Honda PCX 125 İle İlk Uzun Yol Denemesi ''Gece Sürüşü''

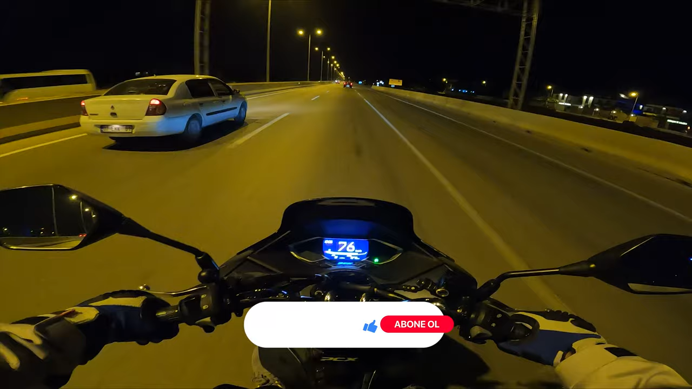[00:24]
Aramıza yeni katılan arkadaşlar için hatırlatayım. Akşam yemeğini yedik. Temmuz 2022 itibariyle Antalya'dan Kemer'e doğru bir yolculuk yapacağız. Aslında bir uzun yol antrenmanı gibi de diyebiliriz. Toplamda gidiş geliş 120-130 kilometre yapacağız. Bir kahve içip döneceğiz. İki kişiyiz. Artçım var. 65 kilo arkamda. Kemer yolunu bilen biliyor zaten.
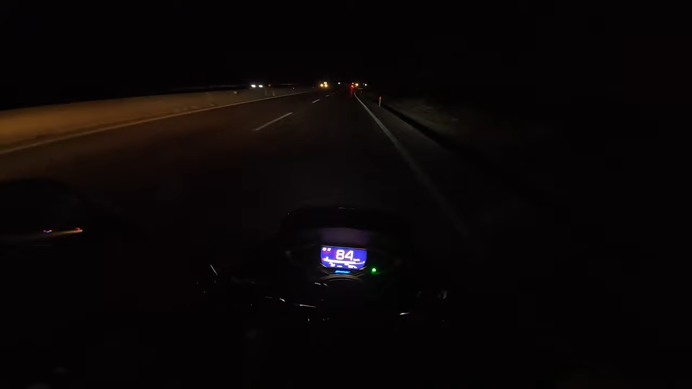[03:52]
Sağ tarafım daha. Yolda aydınlatma yok. Virajlı yollar. Rampa çıkıyoruz. Belli bir kilometre, yaklaşık olarak 20-25 kilometre. Rampa çıkıp sonra aşağı ineceğiz. Aynı zamanda farların da testini yapmış olacağız. Söz vermiştik zaten. Şu an
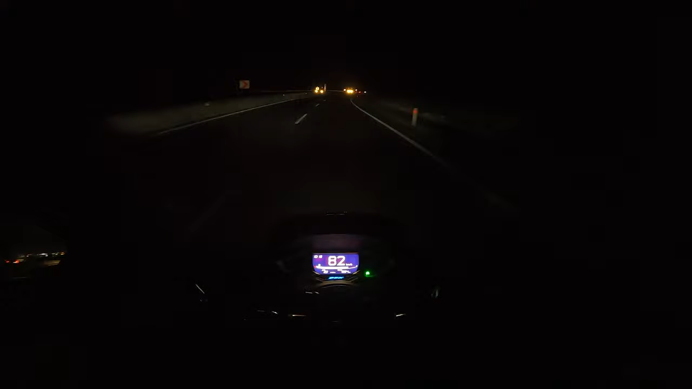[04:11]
kısa farlarla devam ediyorum ve gayet yeterli. Kaskımın vizörüne rağmen yeterli geliyor. Karşıdan araç gelmediğinde uzunları açacağım. Bakın, gayet aydınlatmanın olmadığı yollarda faydalı. Farlar size güvenli bir aydınlatma sunuyor. LED abi, yani gördüğünüz gibi bakın şu anda kısalar yanıyor. Muazzam. Ya parasının hakkını veriyor şöyle baktığınızda.
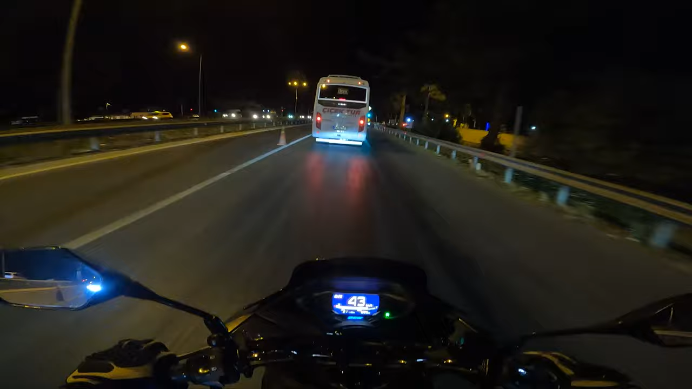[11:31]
Hayda, yine çevirmeye girdik arkadaş. Lan arkadaş, bu sefer de jandarma. Ha? Gerçi burada hep çevirme var da yine çevirmeye girdik. Gerçi bizi geçirir, burada turizm araçlarını kontrol ediyorlar da.
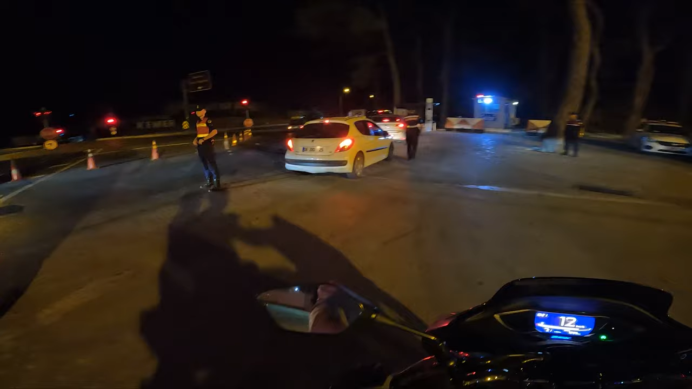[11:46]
Devam edelim mi? Sen devam et. Eyvallah. Gel böyle.
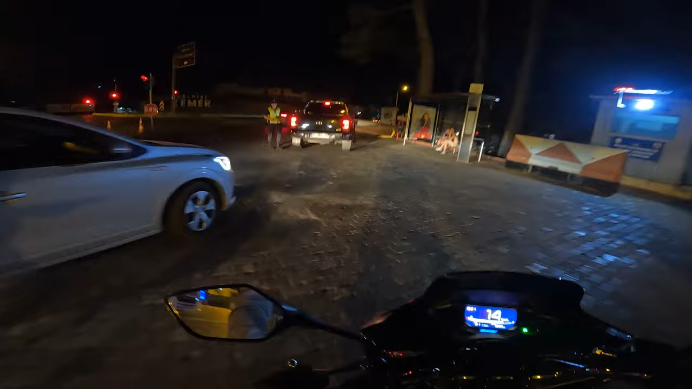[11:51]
Bizi saldılar.
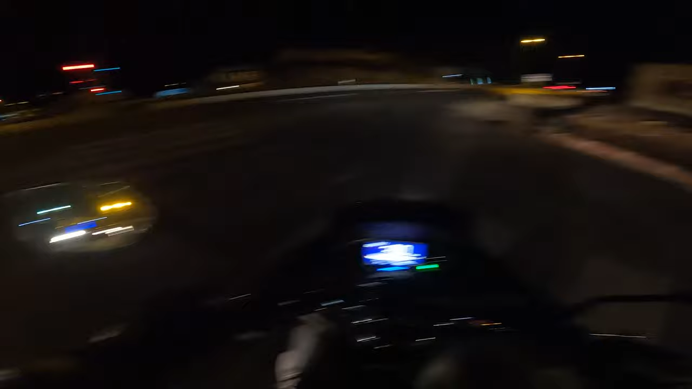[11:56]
İyi, radara girmemişiz. Bundan sonra biraz daha dikkatli olalım. Kesin dikkat ederiz de. 19 kilometre kalmış bu arada kemere. Maşallah iyi geldik. Yine rampa çıkıyoruz. Şöyle uzunları yakayım. Öndeki araç pek rahatsız olmaz bizim paramızdan. Uzunlarım açık. Rampa yukarı 2 kişi 85.
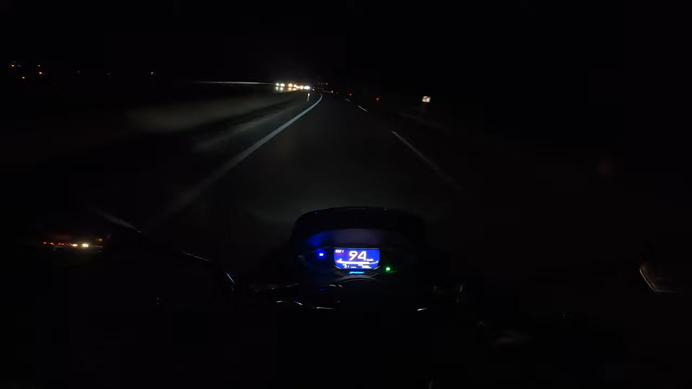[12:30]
El dibine geldik arkadaşlar. Kemerin her bölgesi mükemmel.
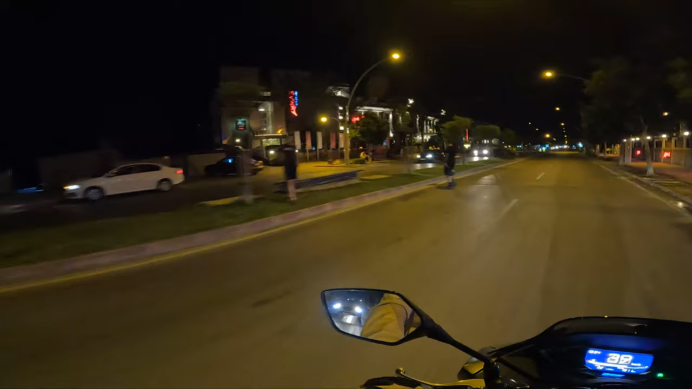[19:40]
Çok güzel, bakın solda mesela Armis Gülbiç var. Tam buralar çok aman aman oteller değil ama içeri taraflarda, sahil taraflarında babaları göreceksiniz. Burası Kemer merkeze ilk girdiğimiz yer. Özel hastane var sağ tarafta. Evet, hava burada Antalya'ya göre biraz daha serin. Misafirler akşam yürüyüşüne çıkmışlar.
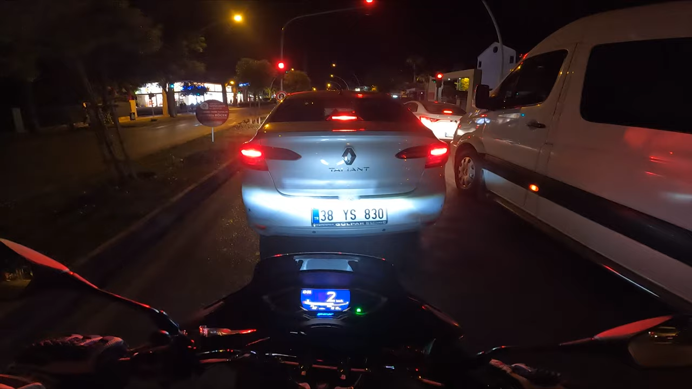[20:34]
Bu arada şarjımı da kontrol etmek zorundayım. Bataryayı değiştirebilirim. Evet arkadaşlar, oteller bölgesine de girdim. Müziklerden de zaten anlıyorsunuz, gece kulüpleri vesaire sağ tarafta.
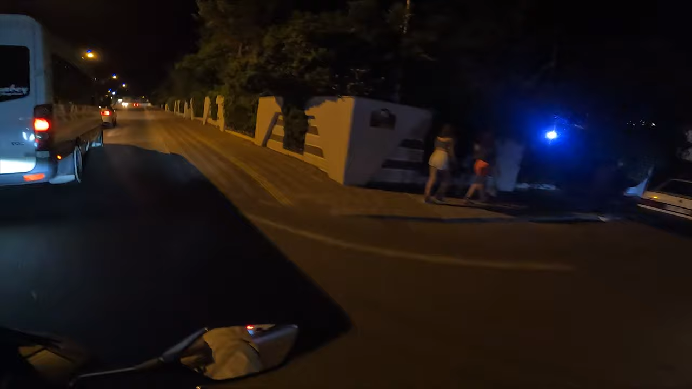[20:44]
Hayat hızlı akıyor burada. Sağım solum her yer otel. Kiralık bisikletler.
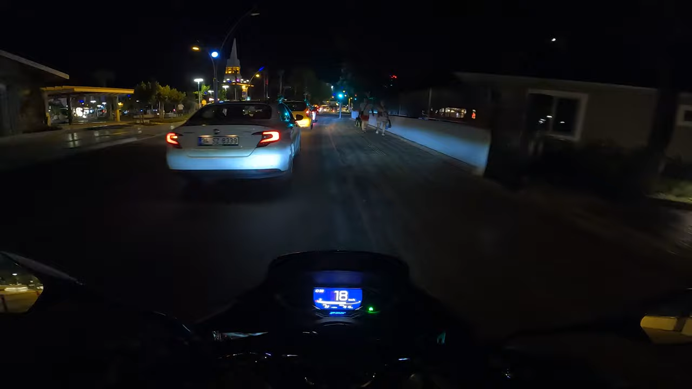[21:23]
Kemer Belediyesi işini yapıyor. Yani bırak da yapsın. O kadar 5 yıldız otel var yani. Aldığı verginin teşvini haddi hesabı yoktur. Evet arkadaşlar, Kemer Meydan'dayız.
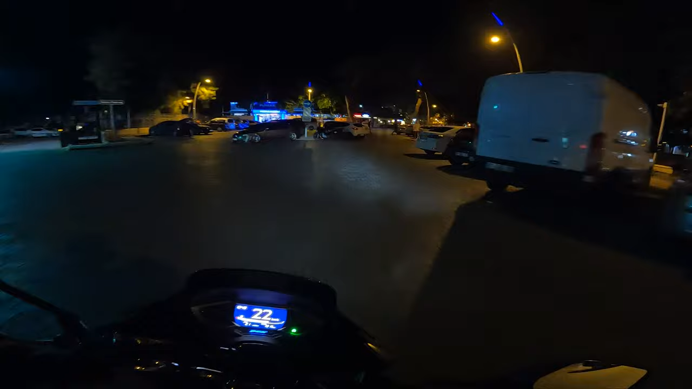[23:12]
Evet, tam sahile geldik arkadaşlar. Burada Kemer'in en ünlü kafelerinden bir tanesi.
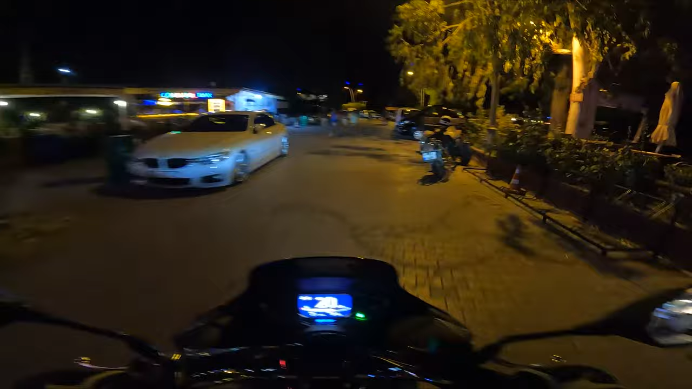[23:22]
Oraya gidiyoruz şu anda. Orada kahve içeceğiz. Gelmişken tadını da çıkaralım.
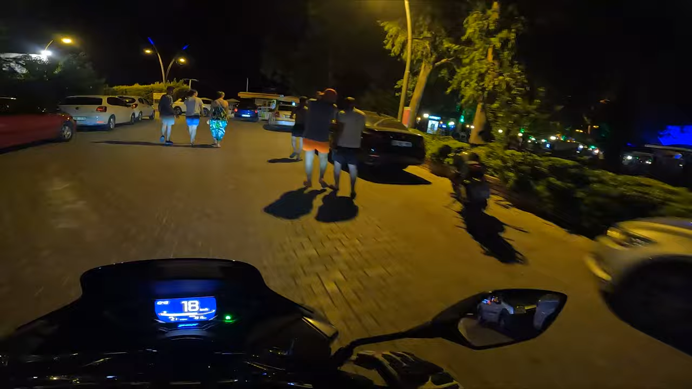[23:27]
Dakapo diye bir yer. Sağ tarafta. Kahvemizi içtik, dinlendik.
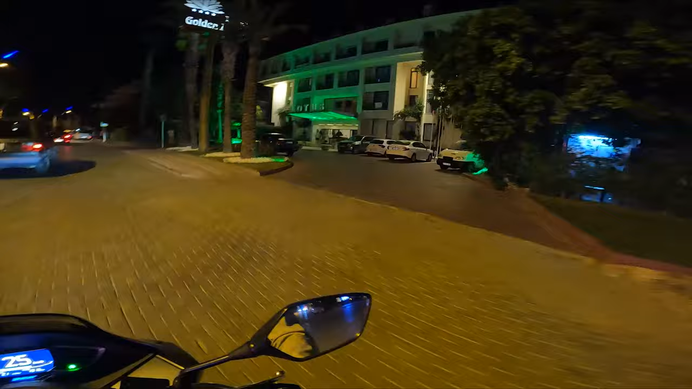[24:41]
Evet arkadaşlar, gece kulüplerinin olduğu mekanlara da geldik gördüğünüz gibi.
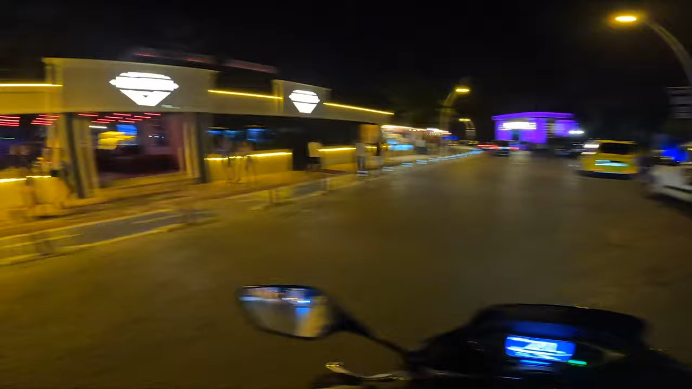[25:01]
Kemer Rich Lounge, Aura sağ taraf. Aura.